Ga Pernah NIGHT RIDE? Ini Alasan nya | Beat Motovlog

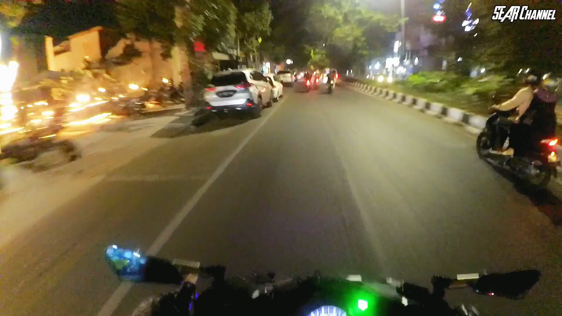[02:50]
Harusnya bisa sih ya lewat sini nih yang belok ke gang. Cuman kalau ke gang sih pencahayaan dari lampu juga emang kurang memadai ya. Apalagi di gangnya itu nggak ada lampu pencahayaan umum gitu pak. Mana lampu gua warnanya ungu lagi pak, lihat. Ini walaupun lampunya dinyalain ya, jadi emang kurang terang banget. Ya seperti biasa lah, motor Beat Deluxe itu selalu gelap. Oke, ini kita mau pamit dulu sama si AA ya. Lurus ya, siap ah, lurus berarti siap, hati-hatinya, nuhun.
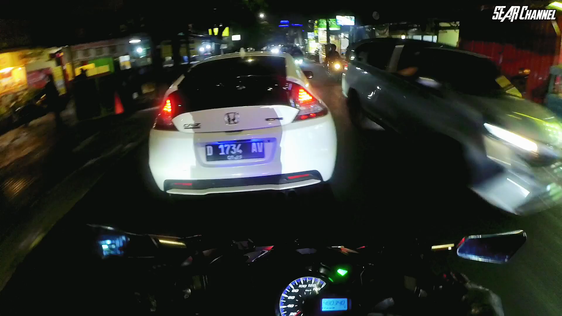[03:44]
Ini mobil bagaimana ngeremnya mendadak. Yo, let's go, let's go, let's go, let's go. Mobil apa sih ini cuy? CRZ ya?
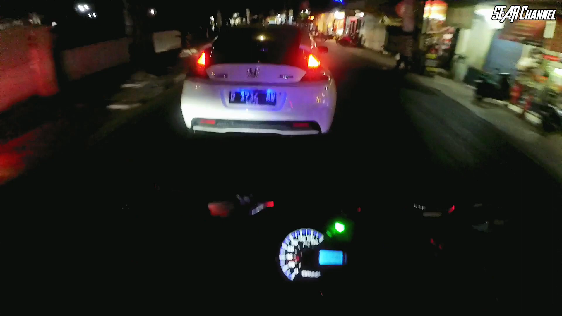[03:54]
Honda? Cakep banget lah, lumayan. Bokongnya semok juga.
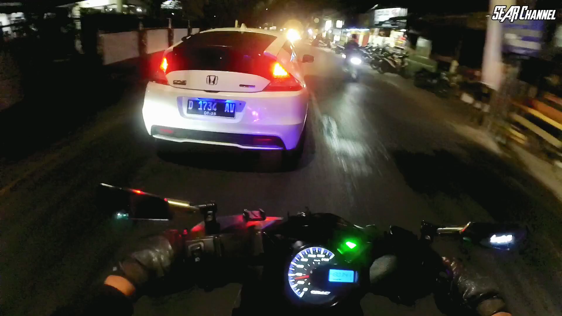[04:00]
Udah mirip-mirip Honda Civic lah. Cuman ini kayak lebih kotak aja bentuknya. Kalau Civic itu full apa ya, mobil idaman cuy. Oke, pribadi. Awas, ini gua menyusul susah banget loh. Tapi tinggi mobil ini bener-bener cuman sedada gua cuy. Cuman sedada tingginya. Jadi ceper banget tuh, udah kayak mobil sport. Emang maksudnya mobil sport mungkin ya. Oke. Oke, kita lurus.
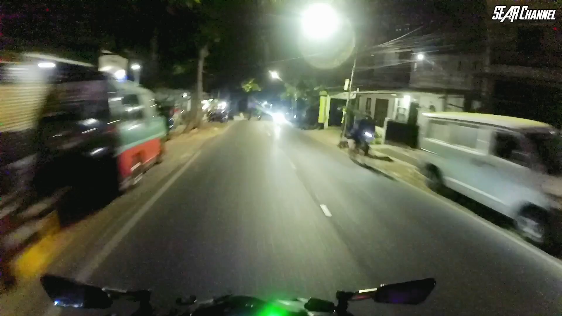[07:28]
Nah, penerangan jalan utama lampu tuh kayak gini nih di jalan raya contohnya. Jadi menurut gua sih kurang worth it.
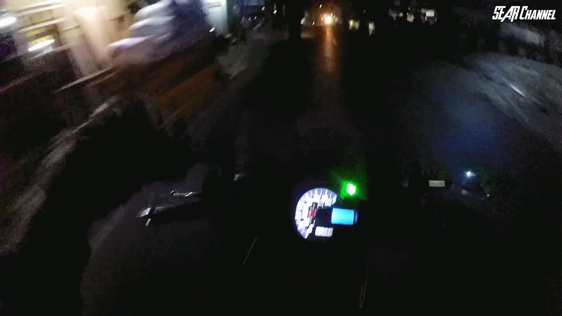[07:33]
Yang ketiga, kalau misalkan ngonten, nah ini hasilnya, Pak. Mana kagak ada lampu sama sekali.
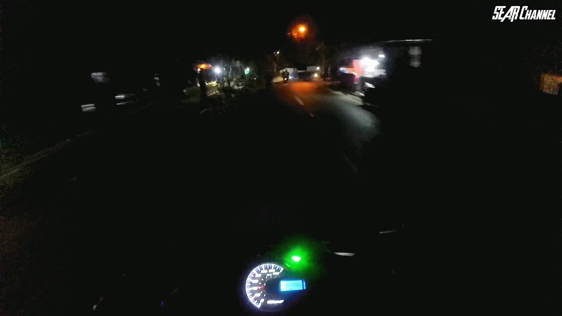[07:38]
Jadi hasilnya di kamera ya gelap, cuma kelihatan speedometernya doang gitu ya.
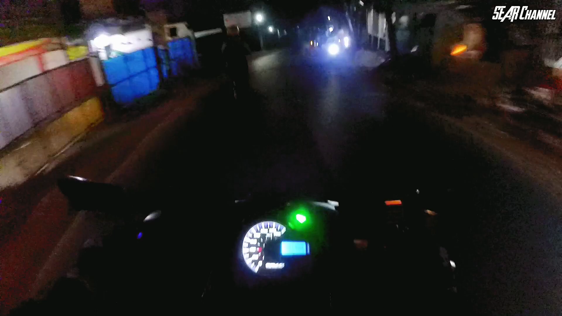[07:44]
Makanya gua tuh lebih seneng kalau misalkan ngonten di kondisi pagi, siang, atau enggak sore. Soalnya kebantu banget sama cahaya matahari. Cuman dari ketiga waktu itu gua lebih paling worth it lagi ngonten di jam pagi. Kenapa? Pagi itu enggak terlalu macet pas sudah jam masuk sekolah atau jam masuk kerja. Jadi sekitar jam 9 kalau enggak jam 10-an ya, itu cahaya matahari masih sehat juga. Terus jalannya kosong dan pencahayaannya bagus. Kenapa enggak sore, Bang?